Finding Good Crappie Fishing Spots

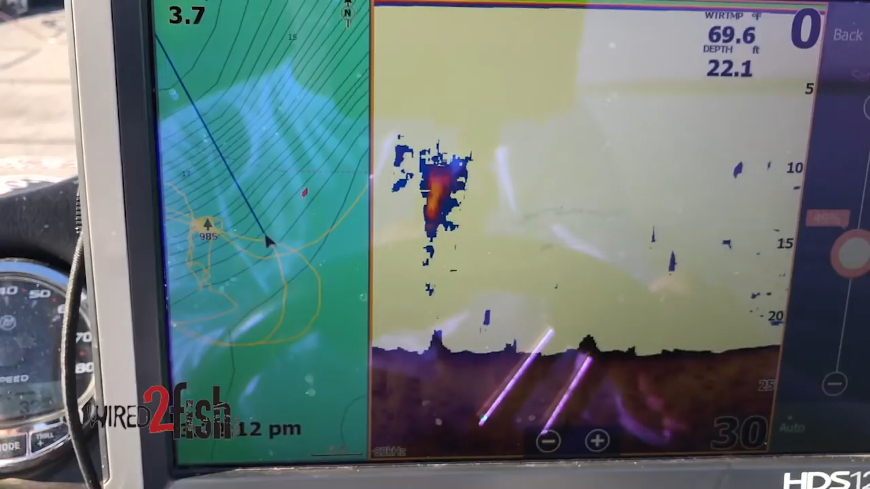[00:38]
On screen: depth 22.1 ft, water 69.6°F
Ease over these piles if we can.
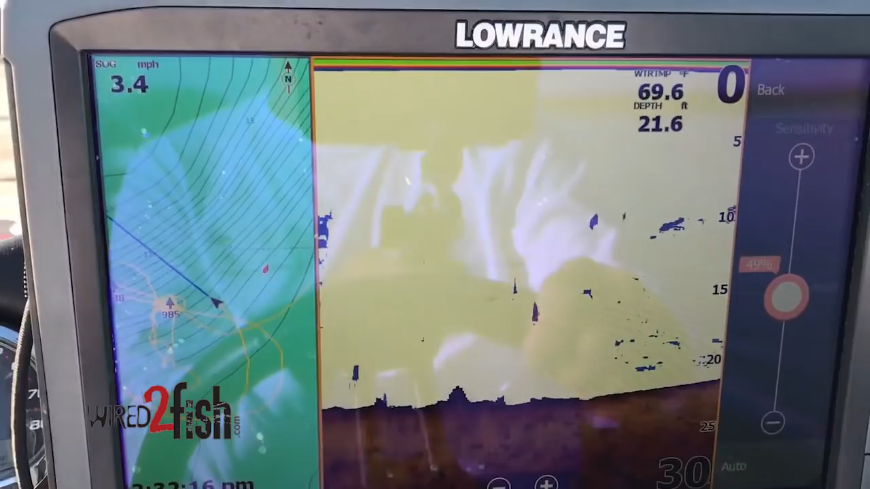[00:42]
On screen: depth 21.6 ft, speed 3.4 mph
Just kind of show you what they look like on sonar.
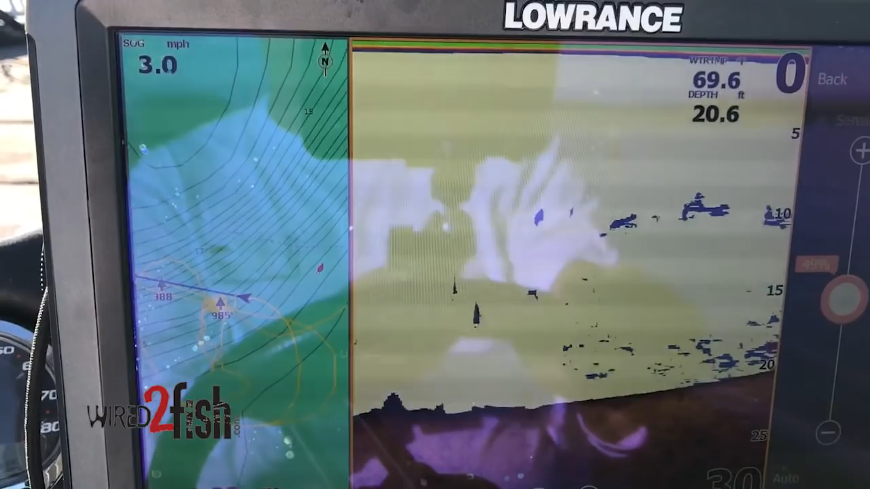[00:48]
On screen: depth 20.6 ft, speed 3.0 mph
You'll notice as you start to get up close to the piles, you start getting some reflectivity. It's also a lot of bait fish that tend to get around next to those piles.
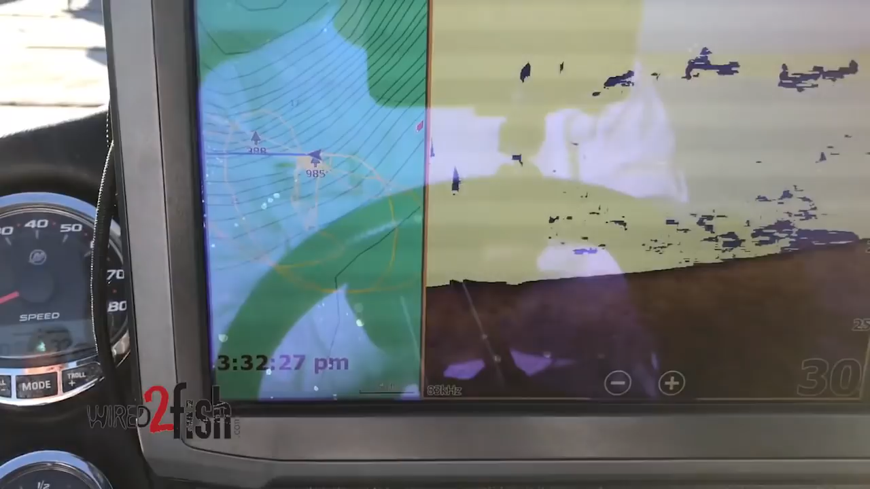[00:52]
See, I kind of came across the side of that one. There it is.
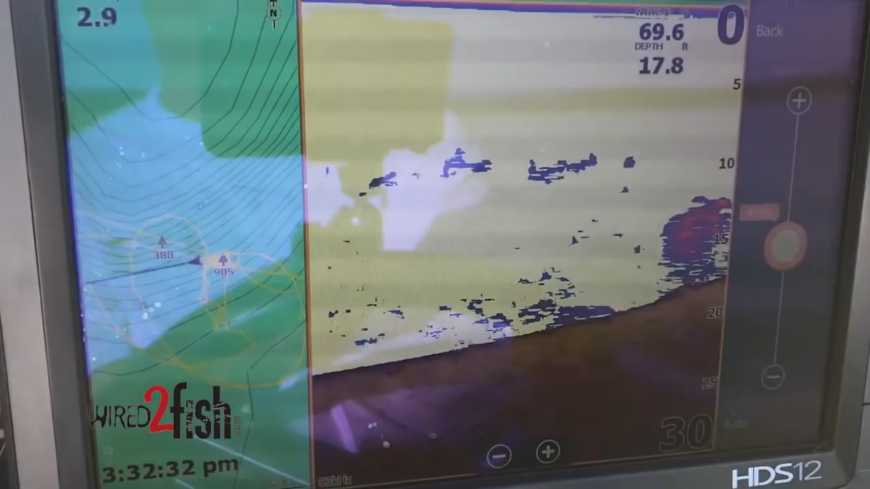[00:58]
On screen: depth 17.8 ft
So there's the pile.
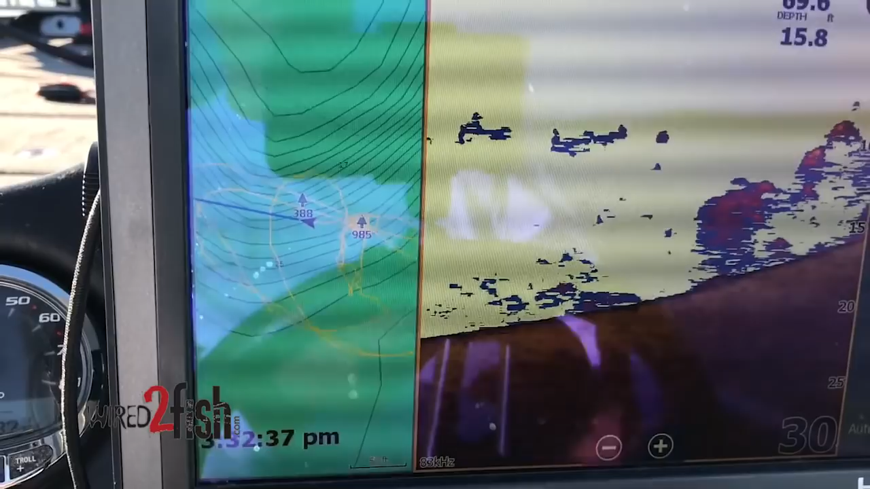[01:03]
On screen: depth 15.8 ft
Some fish up above it. There's another pile as we come across it.
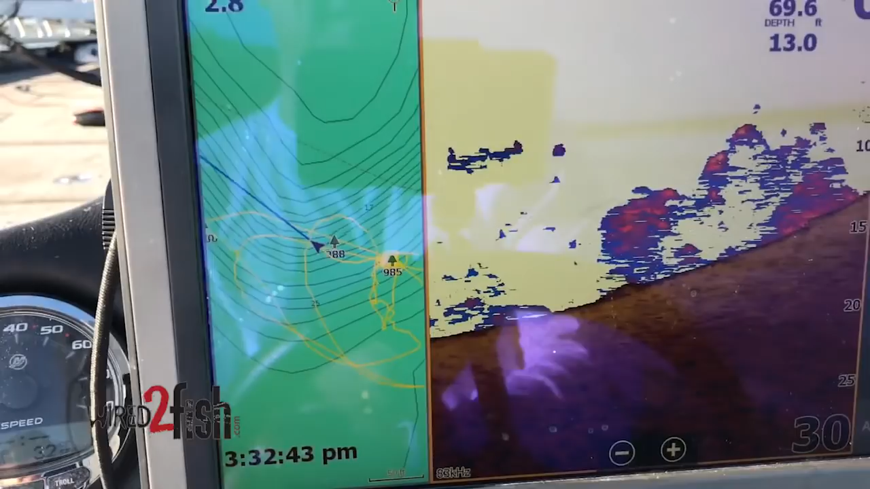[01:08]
On screen: depth 13.0 ft
See the fish around it. So that's essentially what you're looking for as you idle around through here.
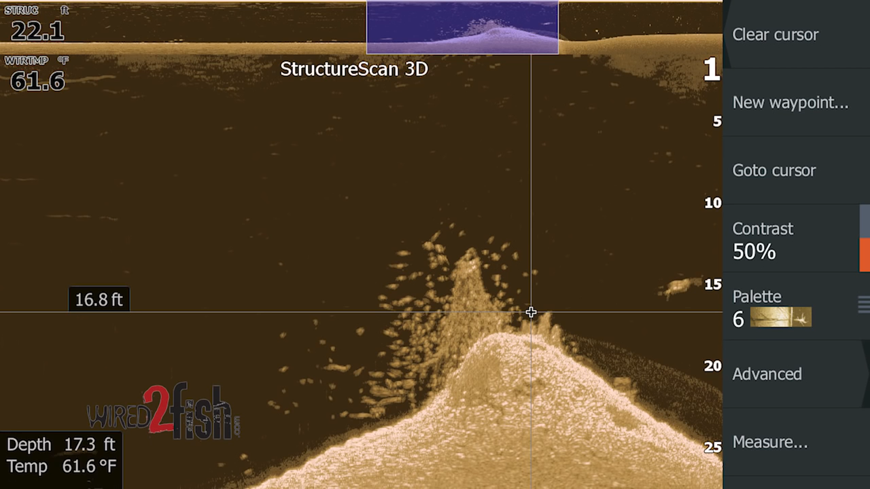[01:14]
On screen: depth 17.3 ft, water 61.6°F
Just get out there and drive along break lines, essentially where there's deep water on one side of you, shallow water on the other side. That's where a lot of people like to drop their brush piles.